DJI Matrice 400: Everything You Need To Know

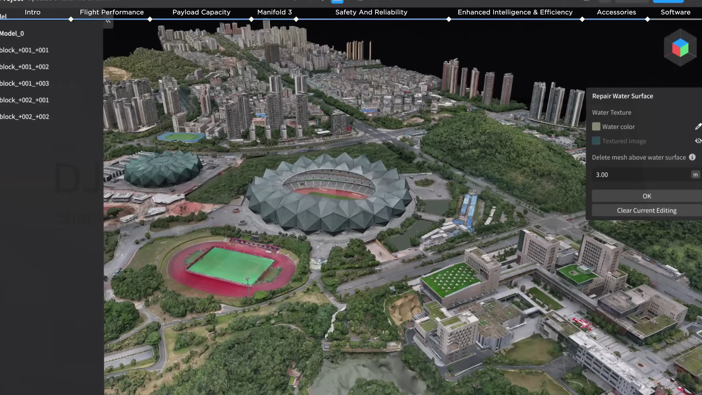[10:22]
When paired with DJI Terra and DJI Modified, the M400 can create integrated solutions covering RL surveying, modeling, model repair, and sharing.